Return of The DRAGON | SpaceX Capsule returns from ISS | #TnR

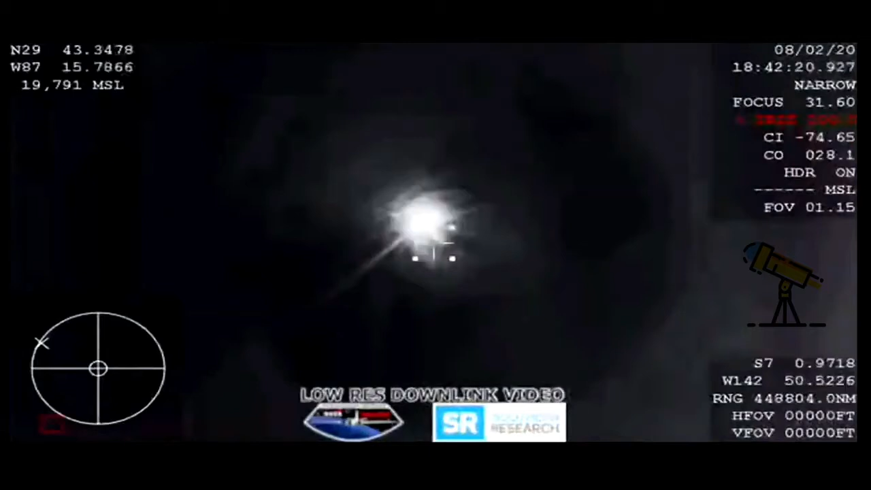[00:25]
There it is. The first view from the WB-57 airplane.
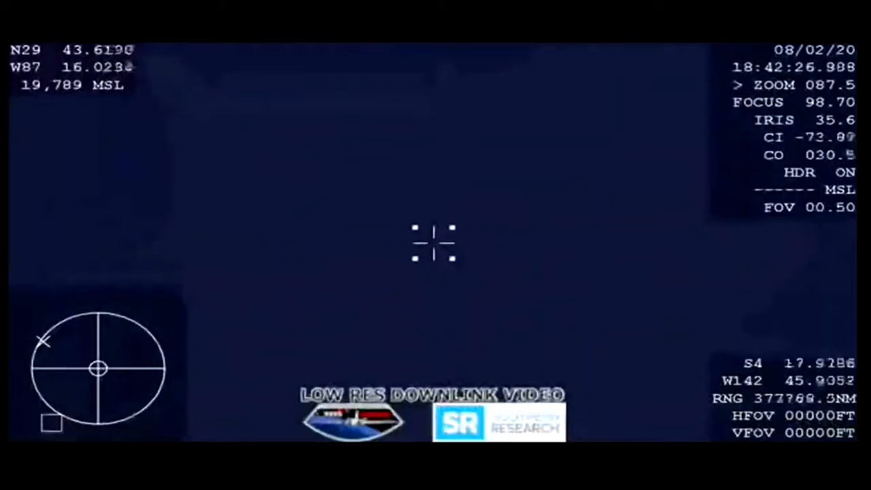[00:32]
It is dipping in and out a little bit. This is going to be an infrared camera showing us Dragon re-entering. Passing 15 kilometers. Brace for drogue window. Kathy, we're brave. Right about now the capsule is going about 400 miles per hour. Decelerating quickly.